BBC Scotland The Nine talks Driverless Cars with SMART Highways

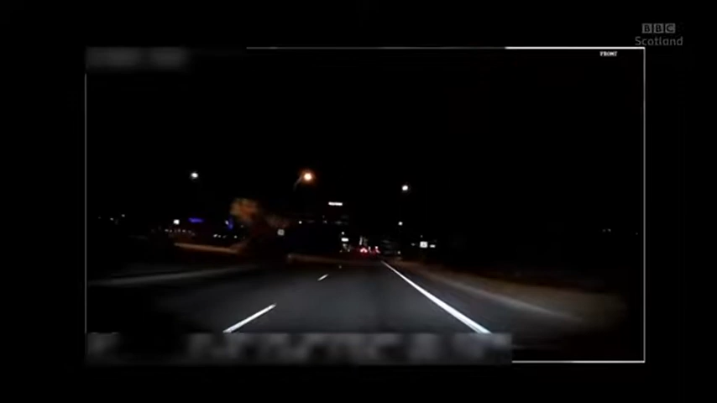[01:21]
Last year in America, a test vehicle used by the tech giant Uber struck and killed a woman as she was crossing the road, the onboard computer failing to see that she was a pedestrian.